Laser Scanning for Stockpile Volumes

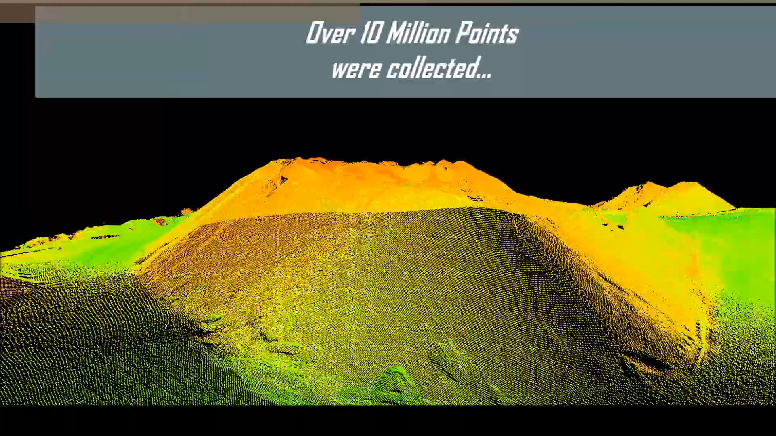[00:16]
Typically, only 200 points would be collected using conventional survey methods in about the same amount of time.
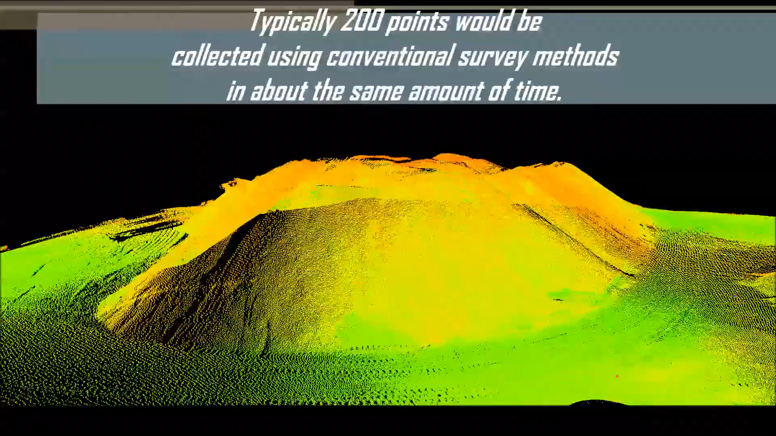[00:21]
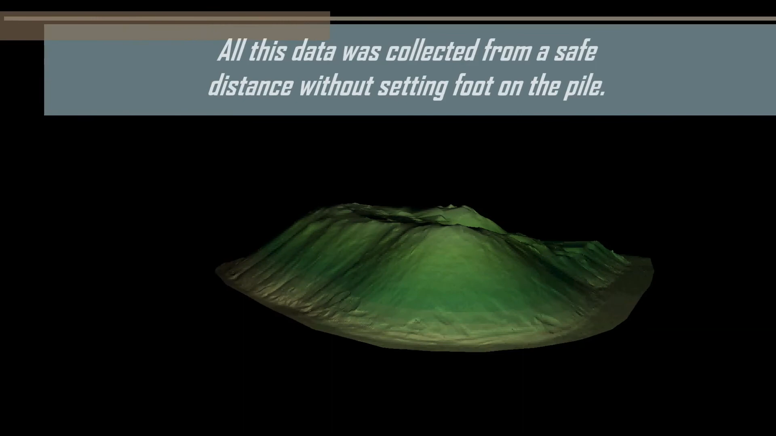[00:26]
All this data was collected from a safe distance without setting foot on the pile.
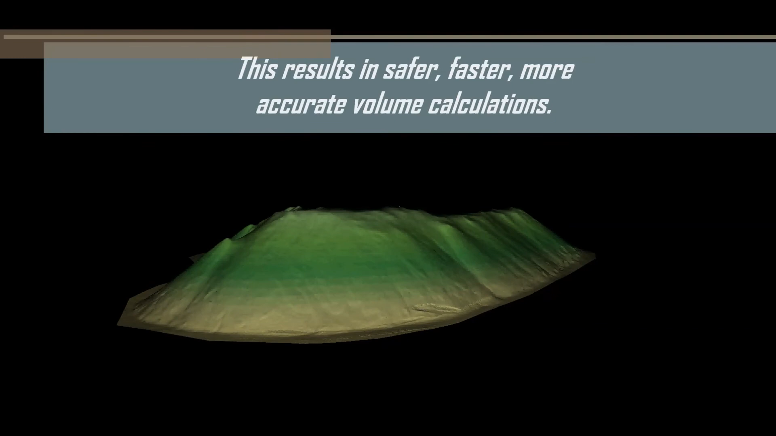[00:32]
This results in safer, faster, and more accurate volume calculations.